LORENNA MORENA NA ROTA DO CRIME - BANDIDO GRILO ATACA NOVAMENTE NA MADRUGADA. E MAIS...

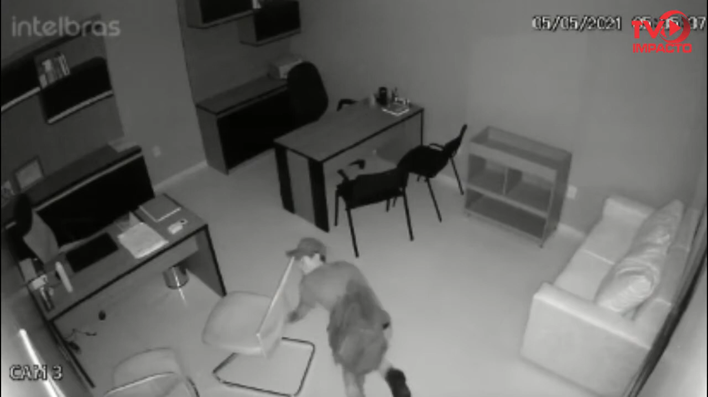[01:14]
Entrou, roubou ali dinheiro, minha gente, dinheiro, olha só. Ele entrou ali escondido, né, arrombou aí, como você pode ver, a porta de vidro. Olha a ousadia do cara. Ele dá uma olhada primeiramente na movimentação para ver se tem alguém olhando.
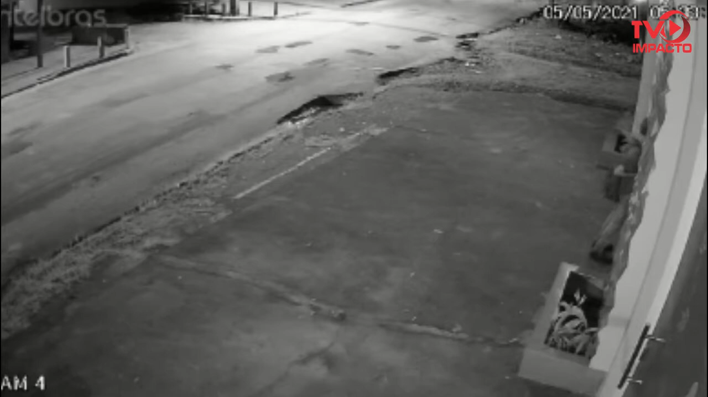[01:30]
5 horas da manhã, esse gato bandido aí, já conhecido da polícia, entrou ontem na imobiliária, que é também imobiliária e advocacia, fica ali no bairro do Aeroporto Velho.